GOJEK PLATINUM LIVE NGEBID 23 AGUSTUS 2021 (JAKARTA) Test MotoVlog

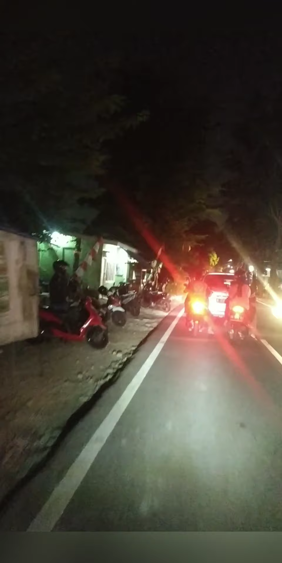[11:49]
Di sini nih ada apotek ya, Halodoc nih, cukup rame nih ya. Halomedica nih, gue mau lihat ya di sini drivernya gimana,
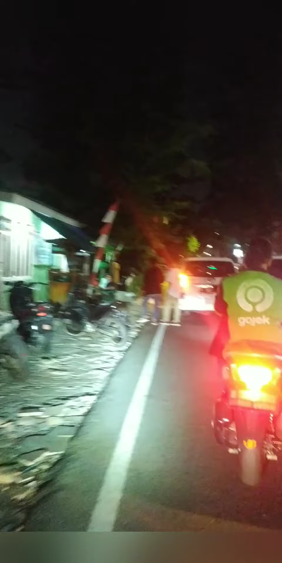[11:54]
rame apa emang orderannya yang rame nih ya.
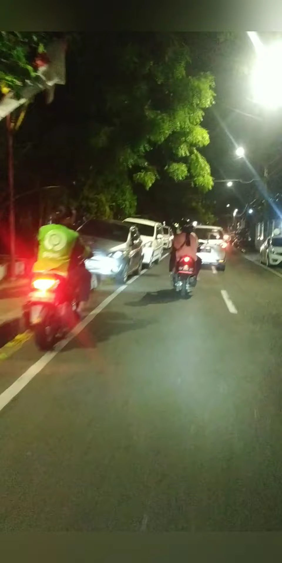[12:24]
Jadi ya kita memang harus sabar ya kalau kayak gini nih. Apapun levelnya ya, mau silver, gold, platinum ataupun basic nggak berpengaruh ya. Ini kita lihat nih. Tuh ya rata ya, ada Grab, Gojek ya, semua tuh di kiri dan kanan jalan ya. Tuh semua mereka pada nunggu orderan nih, sama ya. Ya moga-moga nih bentar lagi ya gue juga bisa dimasukin order nih.
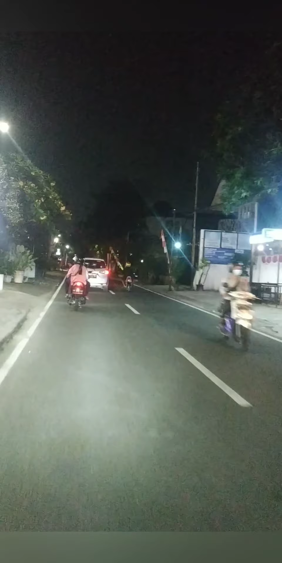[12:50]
Semangat terus ya teman-teman. Oke teman-teman, nih gue memutuskan untuk berhenti di depan Halomedica ya.